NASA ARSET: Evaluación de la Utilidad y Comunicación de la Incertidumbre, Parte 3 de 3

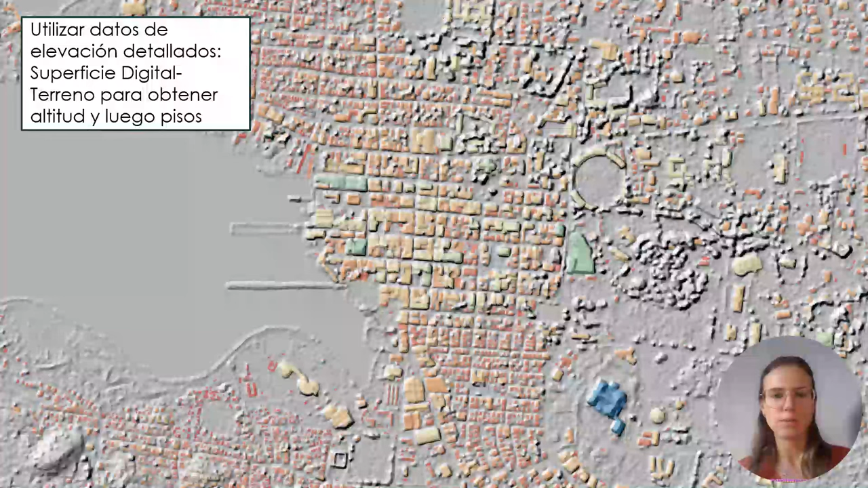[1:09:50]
Usamos los datos de elevación del terreno, que eran muy detallados, para obtener la altitud de los distintos edificios y de ahí poder estimar la cantidad de pisos de cada edificio.